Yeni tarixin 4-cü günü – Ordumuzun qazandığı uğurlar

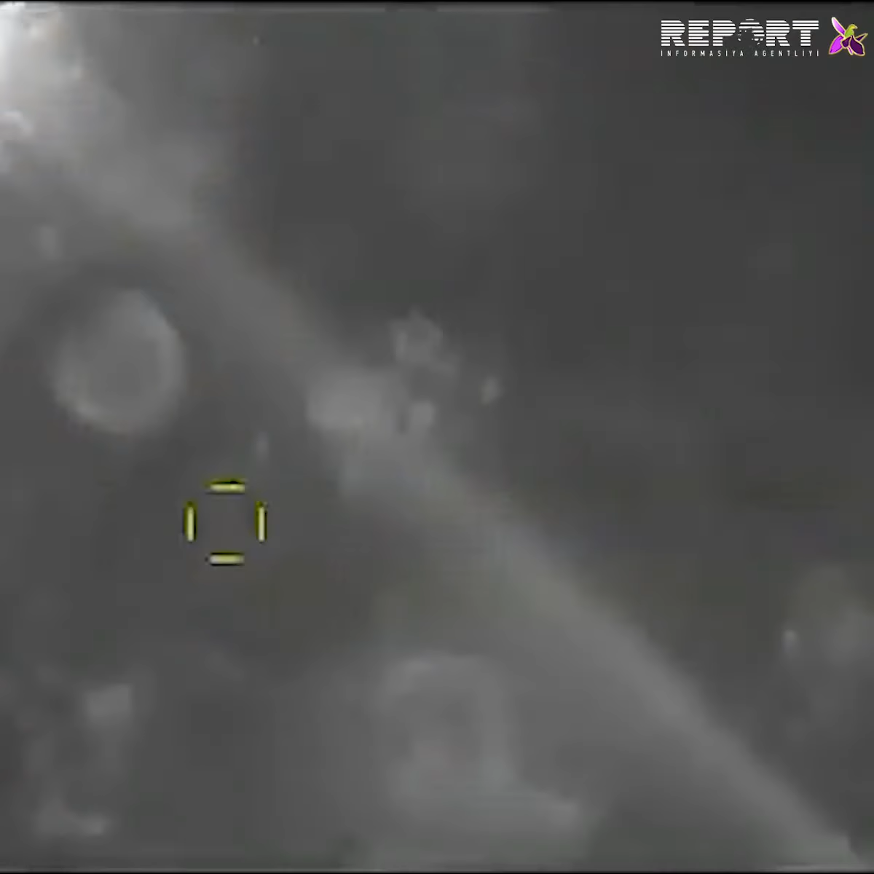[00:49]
bir neçə Polkovniki və digər yüksək rütbəlilərinin olduğu bunkeri dağıdır.
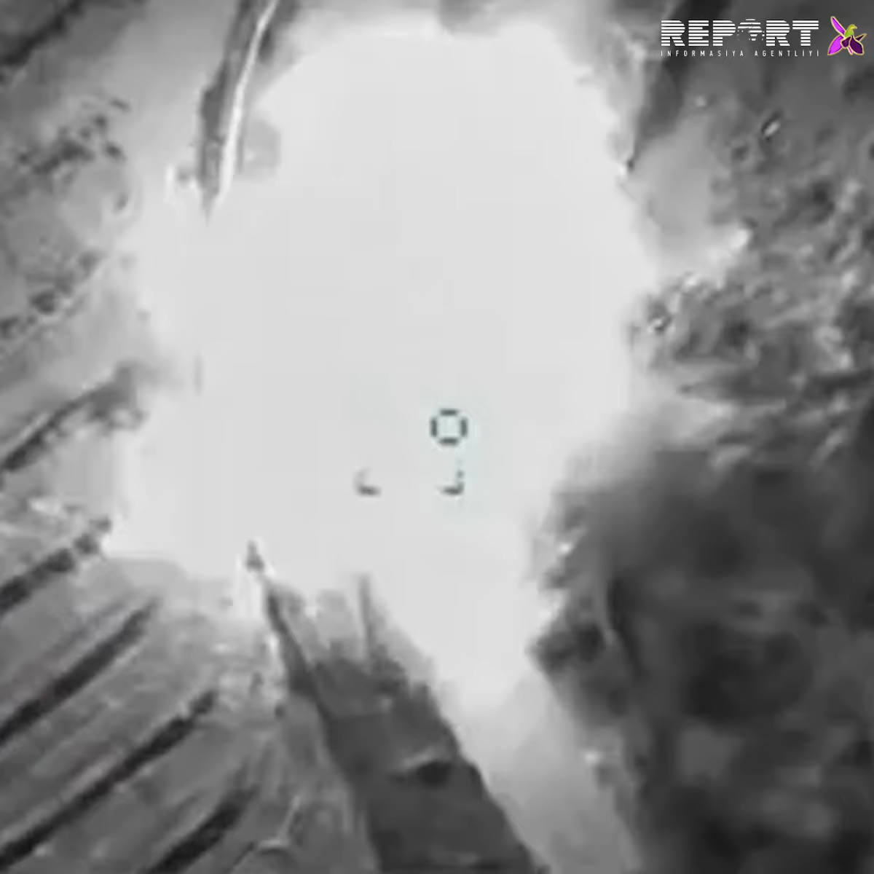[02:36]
Ordumuz Tanaşrində düşmənin 2 tankını mənfilir.
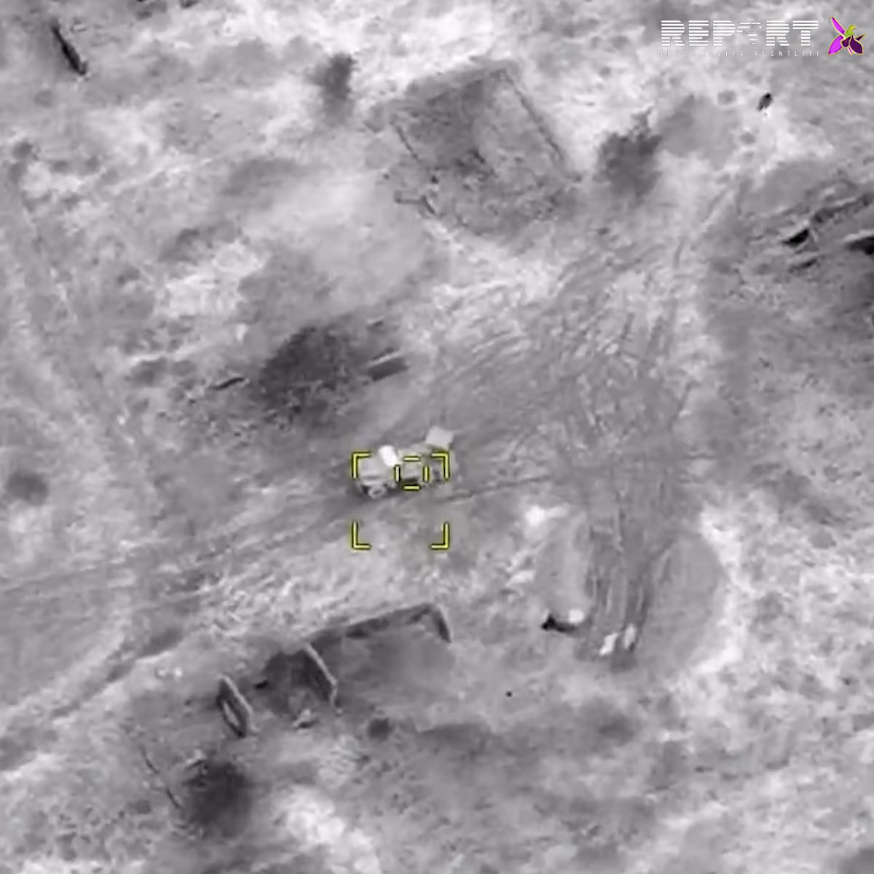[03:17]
Döyüş əməliyyatları nəticəsində Ermənistan ordusunun 8 ədəd
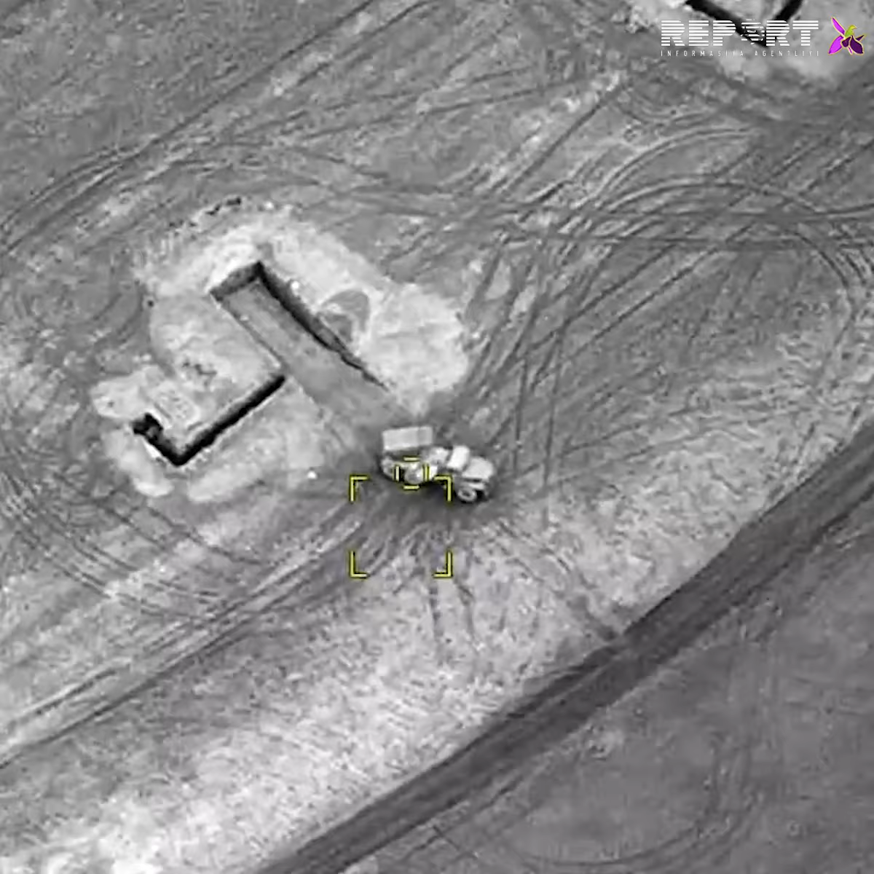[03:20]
BM-21 qrat yayılım atəşli reaktiv sistemi məhv edilir.